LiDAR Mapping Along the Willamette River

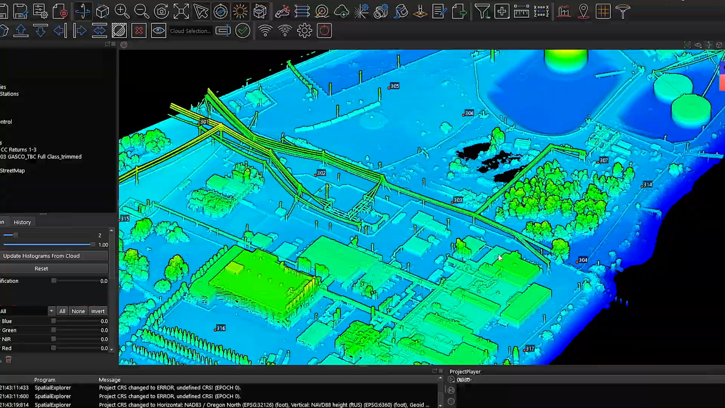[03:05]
And then we process the LiDAR through a product called Spatial Explorer, which is a Phoenix LiDAR product.